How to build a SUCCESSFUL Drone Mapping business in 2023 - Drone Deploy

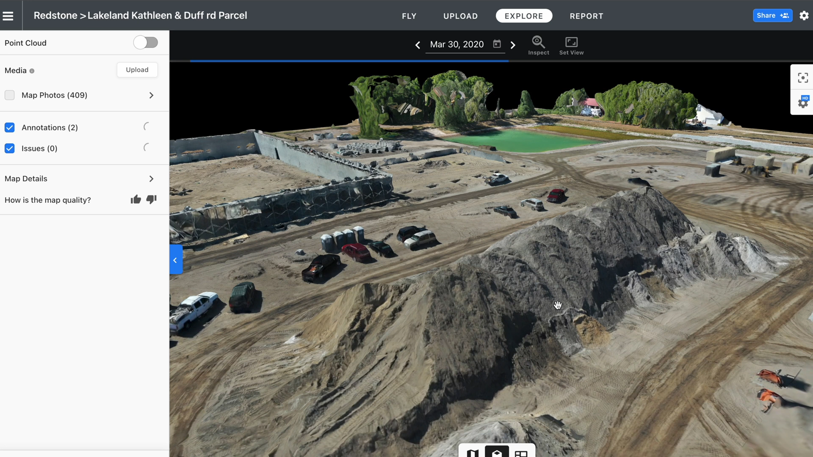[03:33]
and with their AI stockpile tool, we selected the stockpile that was in question,
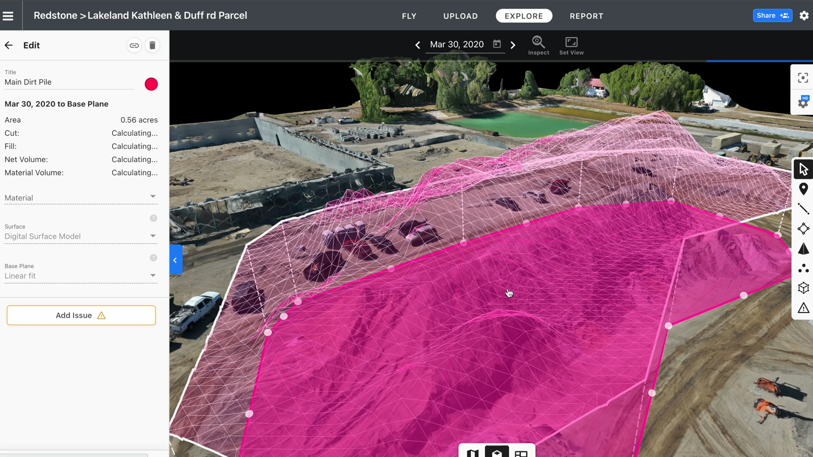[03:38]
and it generated a full volumetric report within three seconds. My client was blown away that we had that kind of information on their property.
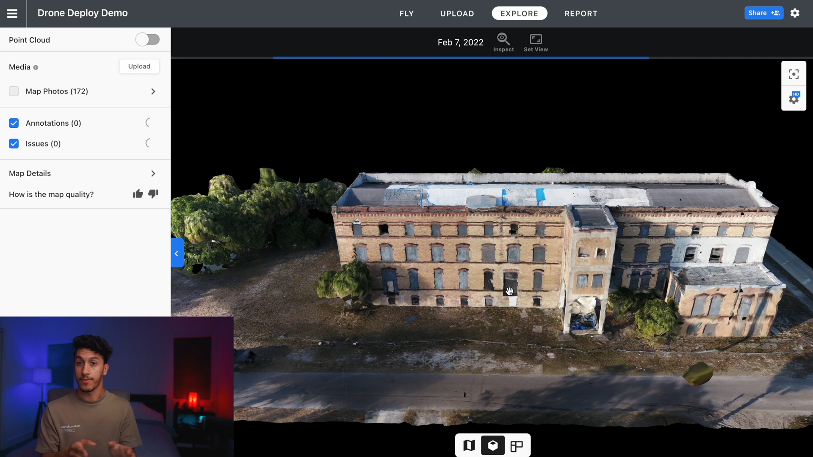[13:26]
Just keep in mind that this is all being loaded in from the cloud. None of this is being processed on my computer.
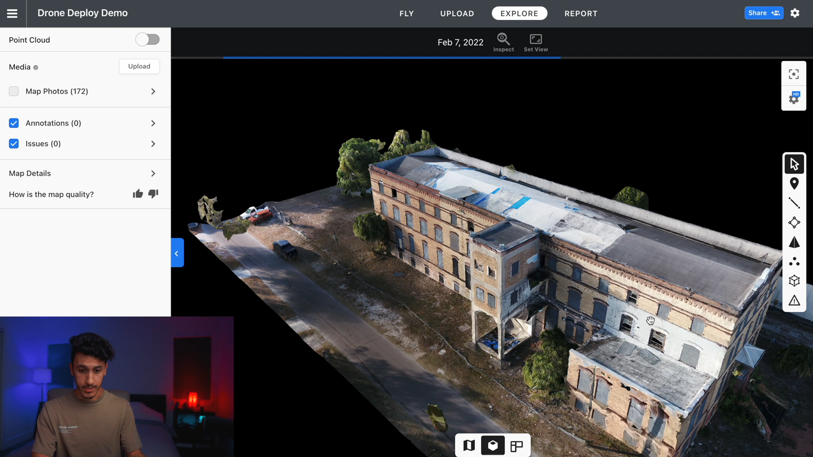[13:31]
This is all being streamed. As you can see, there's a loading bar here at the top just streaming in the data.
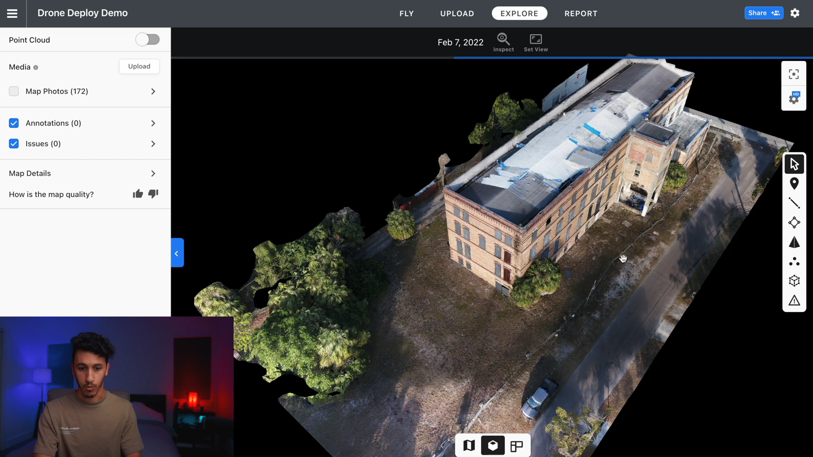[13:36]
And look at this, we have an entire 3D model of this building.